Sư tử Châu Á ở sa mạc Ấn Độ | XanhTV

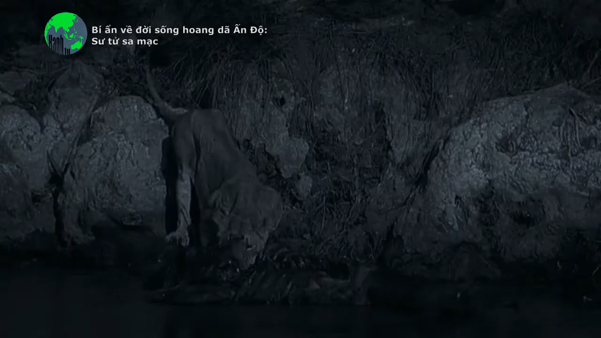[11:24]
Một con sư tử cái đang nhặt nhạnh trên xác một con bò chết trong một vũng nước đọng. Nó đang hưởng thụ cho đến khi một con đực lớn hơn nhiều tiến đến.